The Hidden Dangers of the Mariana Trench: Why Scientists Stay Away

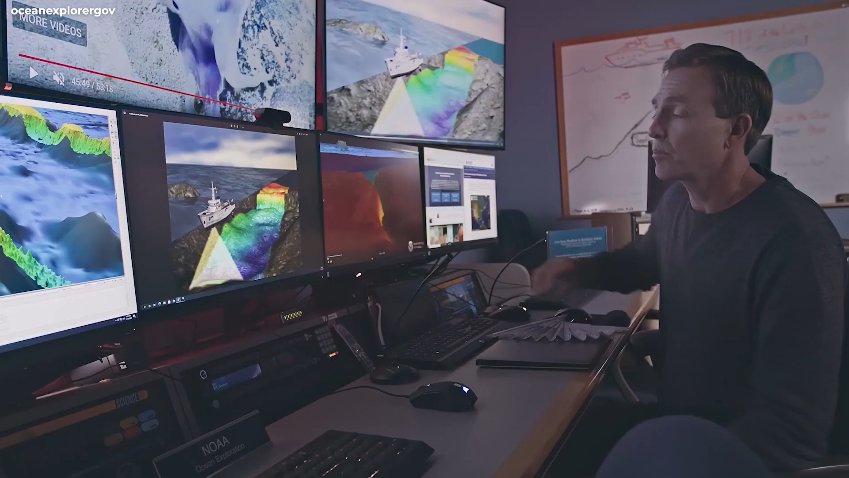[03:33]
showing how it gently slopes away from the land, and then plummets thousands of feet into vast, flat plains.